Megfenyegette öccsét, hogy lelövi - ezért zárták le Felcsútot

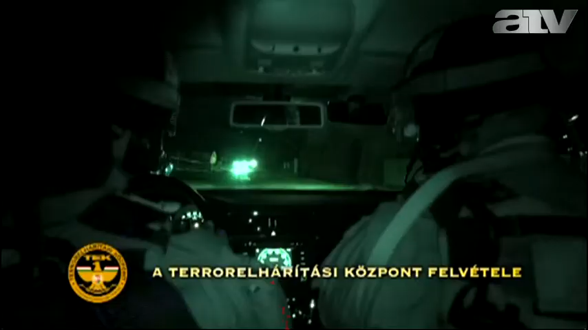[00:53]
Az elfogás részleteit a Terror Elhárítási Központ rövid videója foglalja össze.
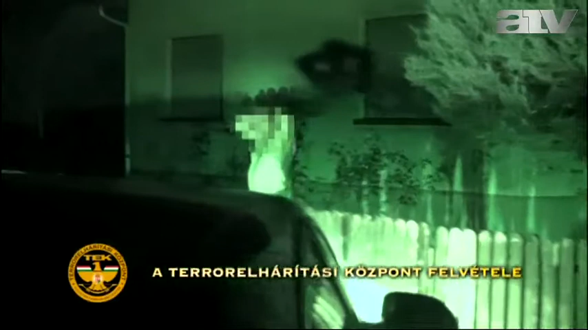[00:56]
A férfi egyébként ellenállás nélkül adta meg magát a kommandósoknak.